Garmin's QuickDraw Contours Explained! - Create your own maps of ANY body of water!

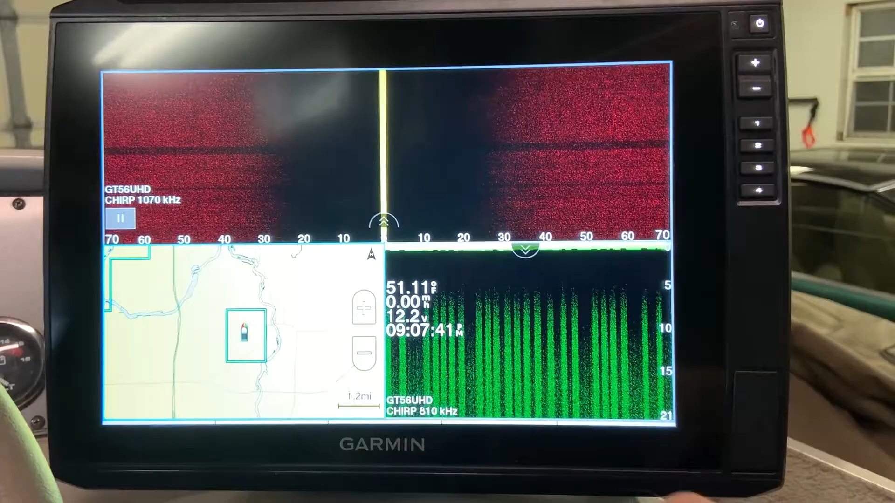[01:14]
But, how do you start recording? Very, very simple. You can either click on your fishing chart here and go to the menu that way, or click on menu here,
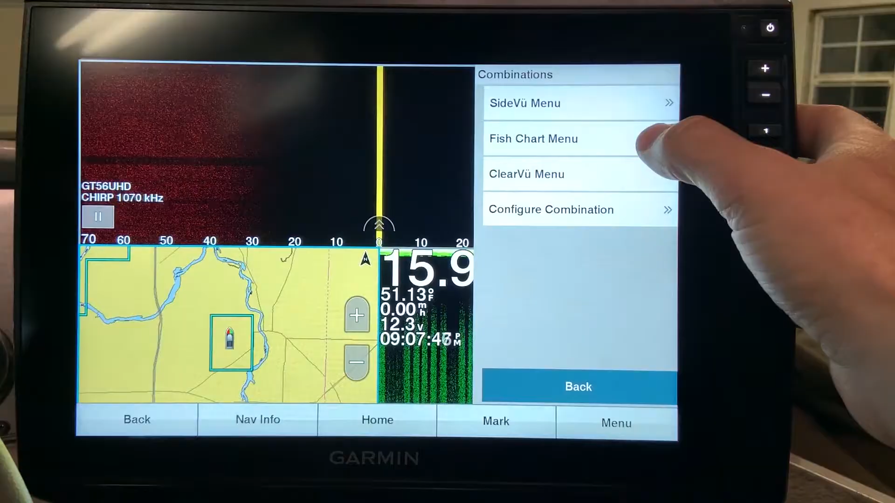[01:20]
go to fishing chart menu, and then quick draw contours menu.